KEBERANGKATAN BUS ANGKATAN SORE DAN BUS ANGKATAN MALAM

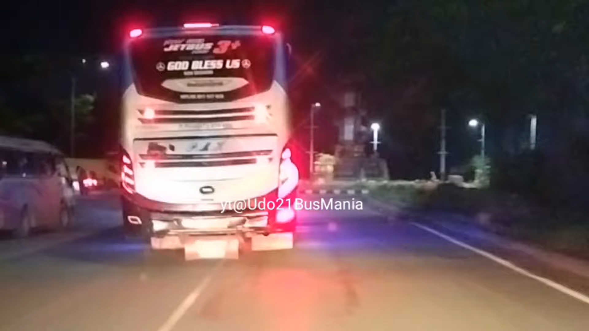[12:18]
belok kiri berarti ke Medan belok kanan berarti ke Jambi tandanya ke Medan belok kiri teman-teman